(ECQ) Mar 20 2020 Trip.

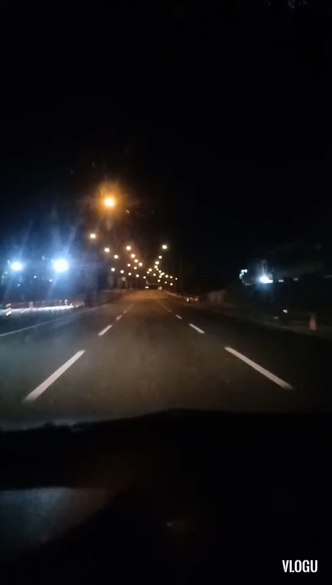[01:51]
Literal Dalawa lang kami Tumatakbo sa Skyway Pauwi na ng Laguna Galing airport Ayan So Napaka Paalog-alog ang Skyway Ako na lang mag-isa Di ko na abutan yung ano Di ko na maabutan yung Sinusundan kong dalawa Tapos Merong isa sa likod ko Ayan So Time check 8.32 So Inabot ako ng Carview sa labas So Eto na Pauwi na ng kabuyaw So